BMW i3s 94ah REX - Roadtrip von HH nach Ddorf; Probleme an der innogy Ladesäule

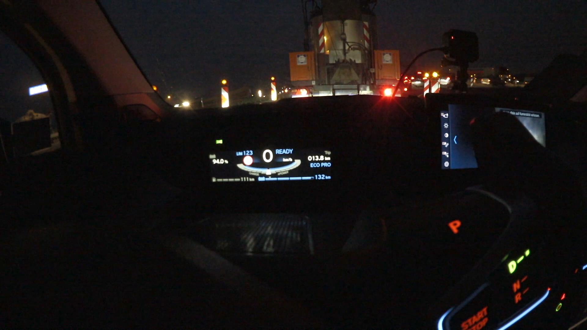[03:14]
Heißt also, irgendwie findet sich da gerade der Akku und die Reichweitenprognose noch. Das werde ich mal weiter beobachten. Wir haben jetzt nur 94% Akkuladung und 111 Kilometer Reichweite über den Range Extender. Wir fahren jetzt auf die A7 Richtung Elbtunnel, also Richtung Süden und hier ist schon um halb sieben mega Stau, Berufsverkehr aus dem ganzen Norden.